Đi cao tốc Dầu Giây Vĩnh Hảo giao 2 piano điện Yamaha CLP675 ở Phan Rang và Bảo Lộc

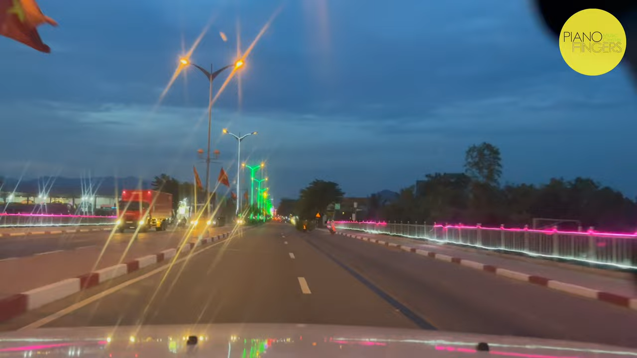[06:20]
Ok, rồi bây giờ mình đã tiến vào trong thành phố Phan Rang rồi, qua cái cây cầu này đi đoạn nữa quẹo phải. Đó. Rồi còn chút xíu nữa trên bản đồ đó, còn chút xíu nữa là tới.